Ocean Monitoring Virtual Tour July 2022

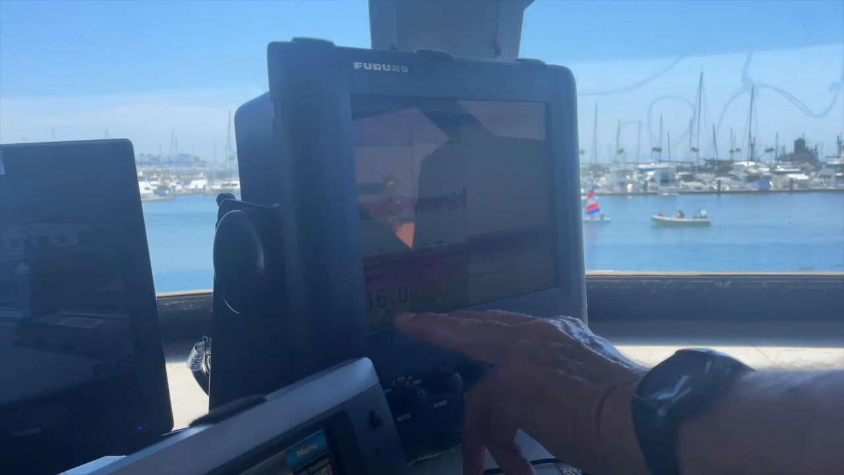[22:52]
16 point 15.9 feet of water this is the
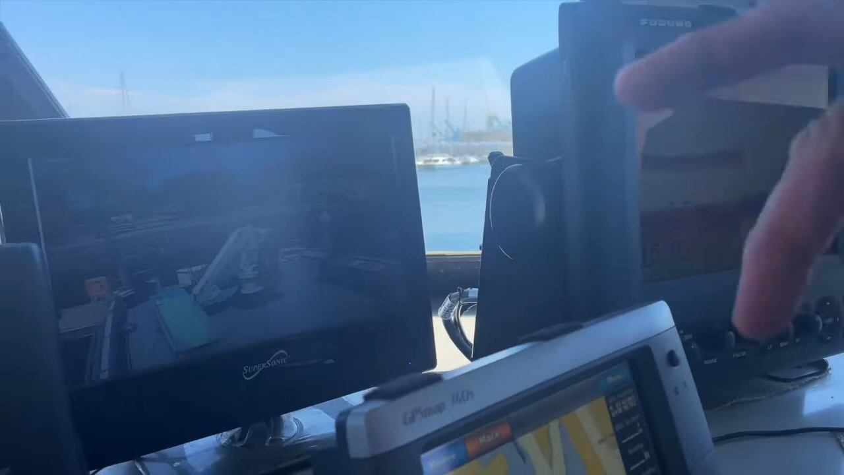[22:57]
radar this will show me other objects out on the water with me let's say if it
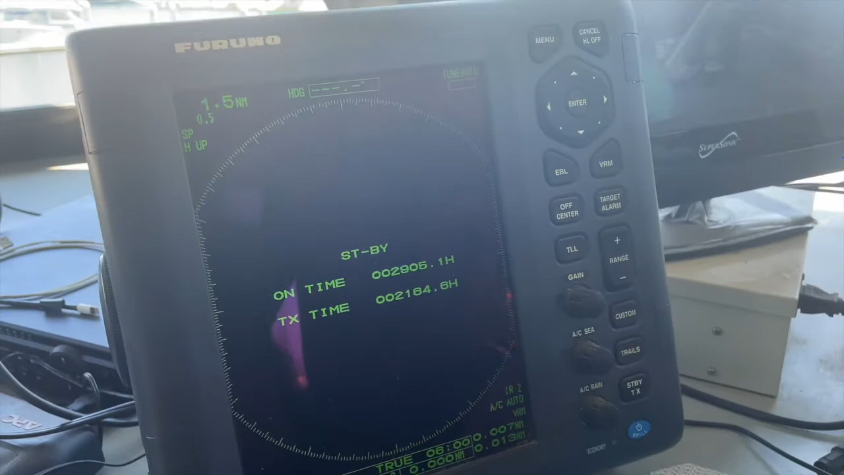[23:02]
was foggy and then this is this is i have a camera system throughout the
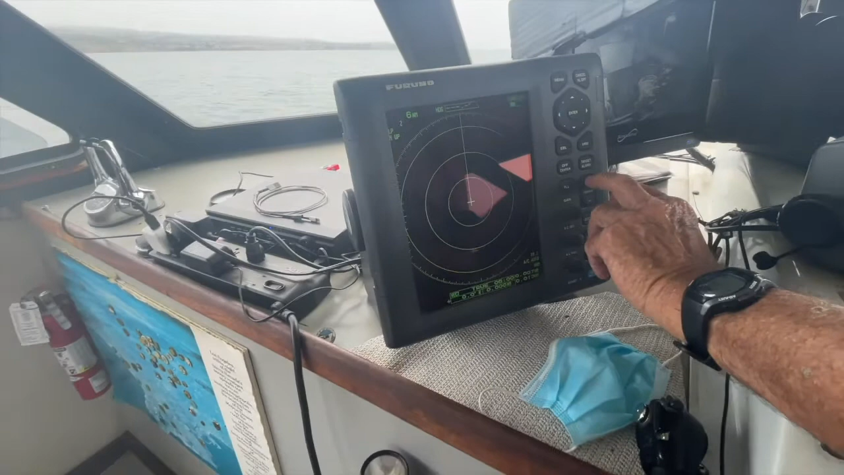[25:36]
here's the coastline here this is our radar kind of it was if it was foggy out i'd be looking at this all the time there's
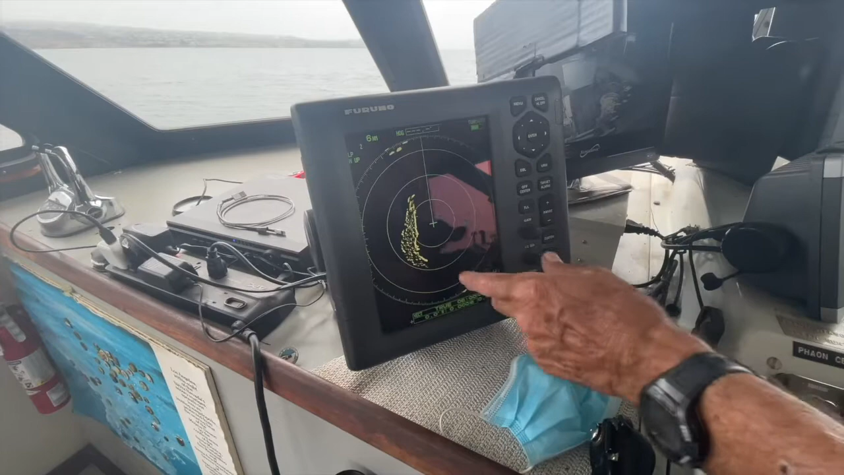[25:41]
kind of the coastline as you can see right there uh let
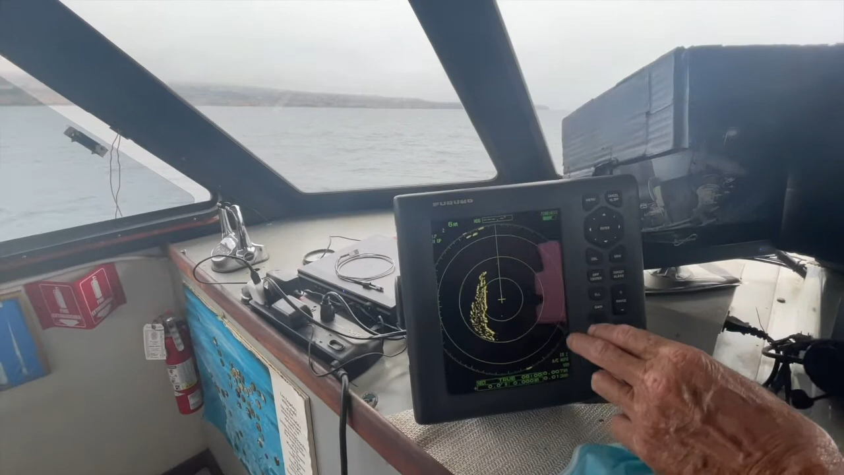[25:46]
me i don't see any boats out here with me there's a boat right behind me because i can
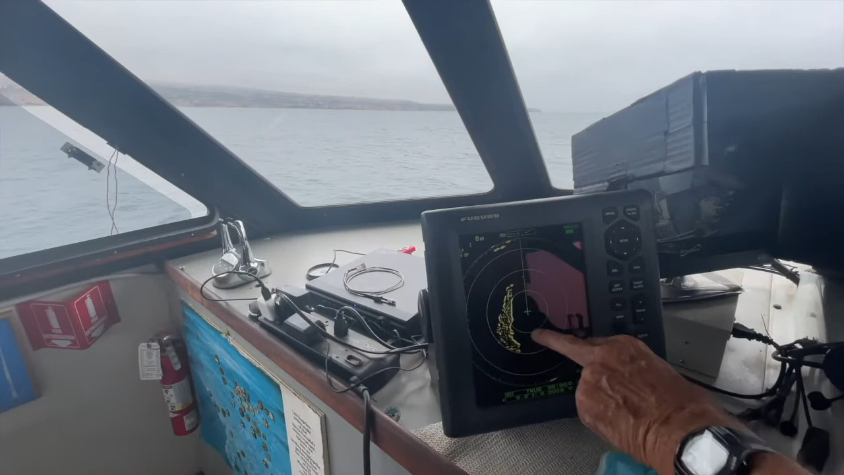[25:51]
see it right there our position is the very center center of the screen i'm going to go i'm going to put this to a
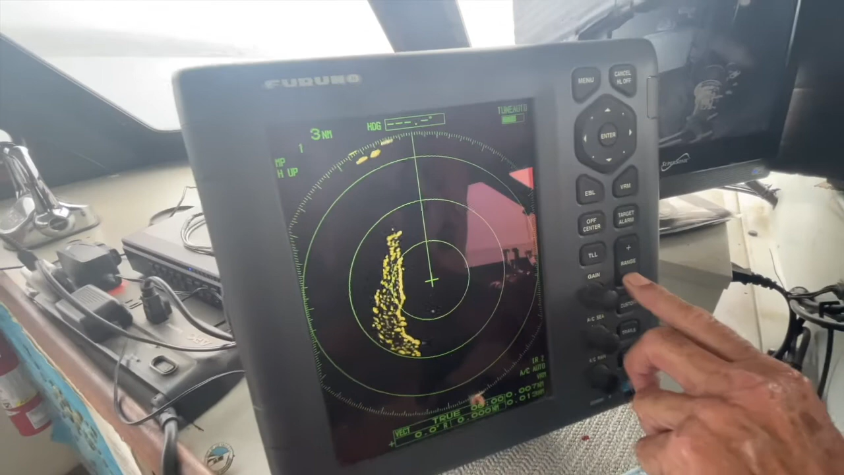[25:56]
range that is really is better for me to work with the
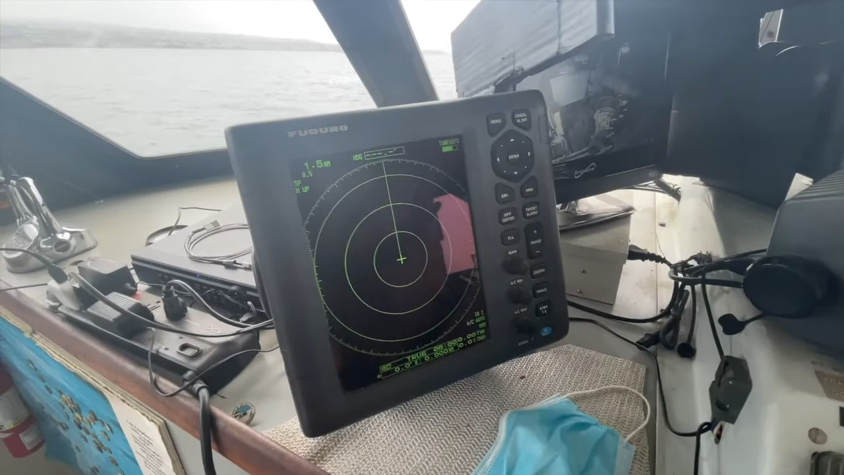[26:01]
closer the better i can kind of see things let me go a little bit more okay now here's our
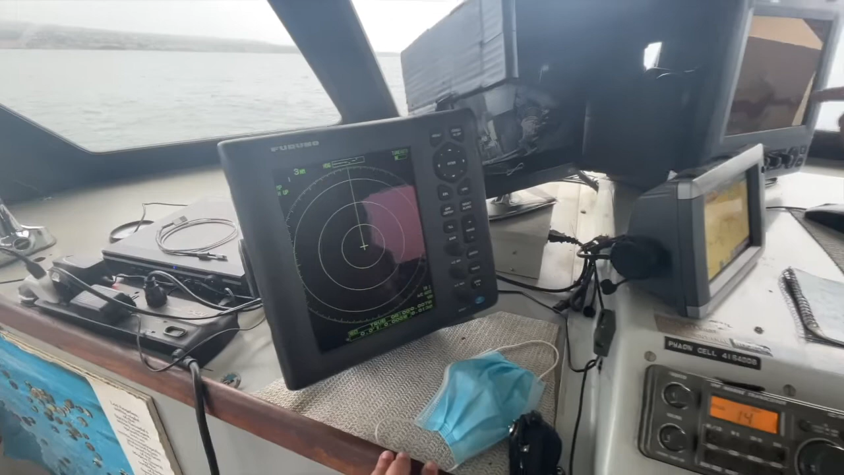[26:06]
depth right here as we're deploying out we want to start the
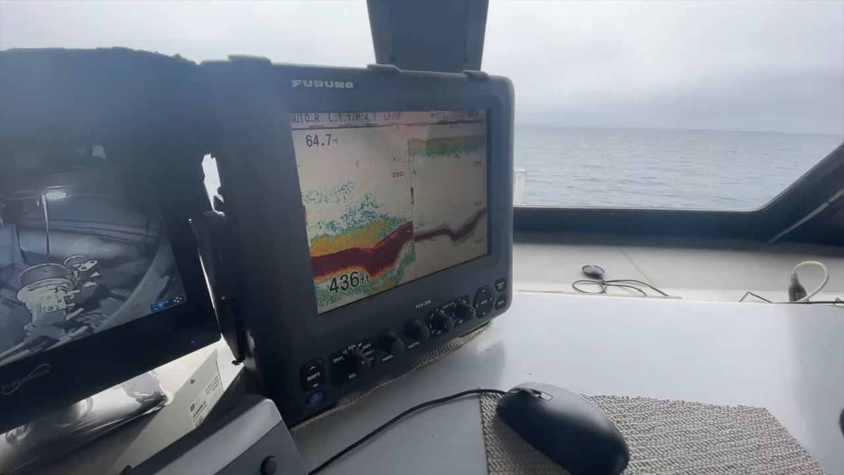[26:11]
On screen: depth 436 ft
net we want to be on the bottom at 430 feet so we're getting close to that i'm going to take it off autopilot and you can see our spot right here is